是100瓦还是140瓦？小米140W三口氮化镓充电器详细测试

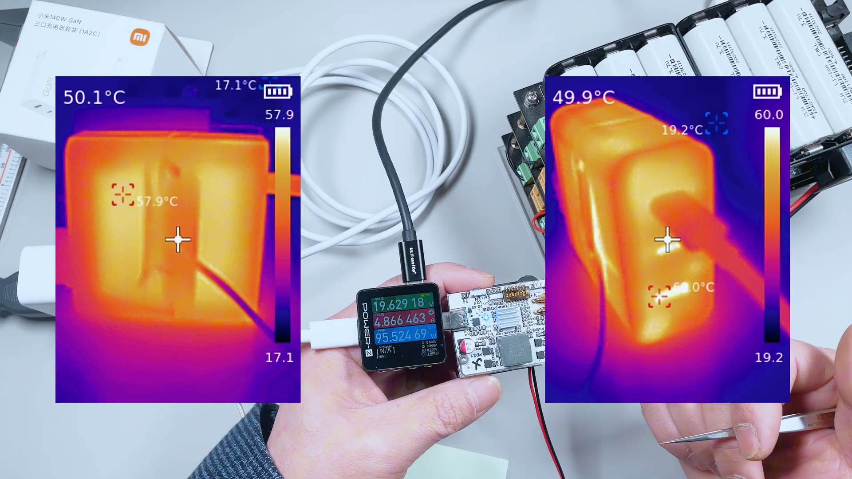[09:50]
9度核心温度最高的时候是60度测试的时候我们室内的温度16度左右再给大家强调一下不要把它当成PD140瓦的充电器来购买
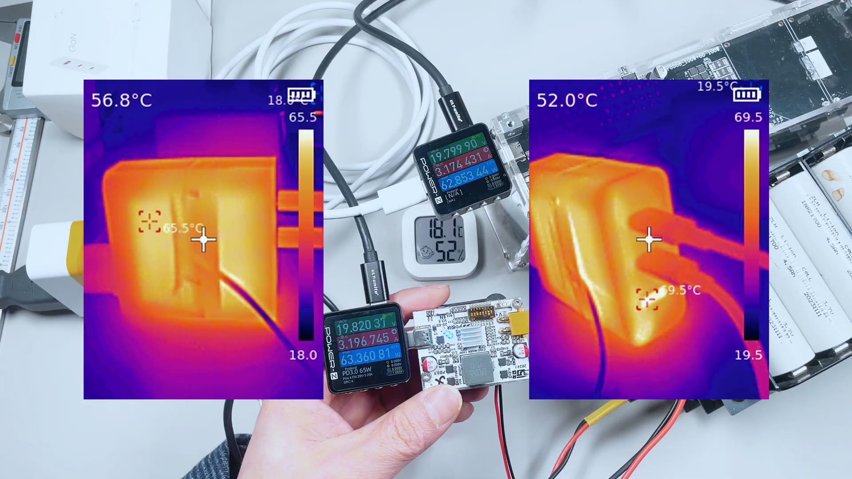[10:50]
5度近70度这个温度的话表现还算是很不错的测试的时候我们室内的温度是18度左右这个是充电器自带的一根1.